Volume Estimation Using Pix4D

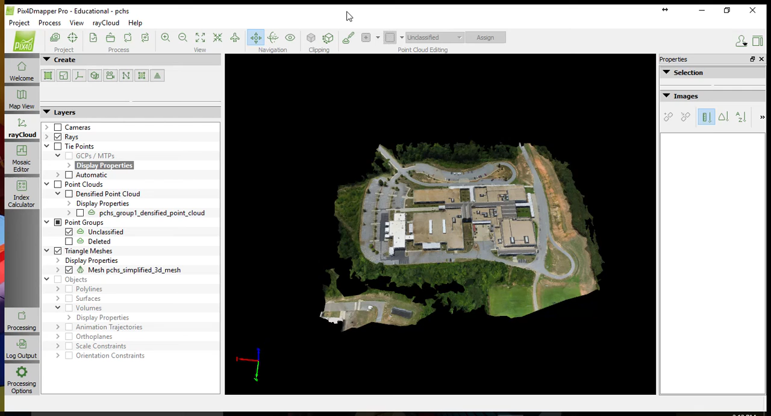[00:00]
Volume estimation in PIX4D is fairly straightforward. First, you'll need a 3D map, and then you need to select the item that you would like to measure.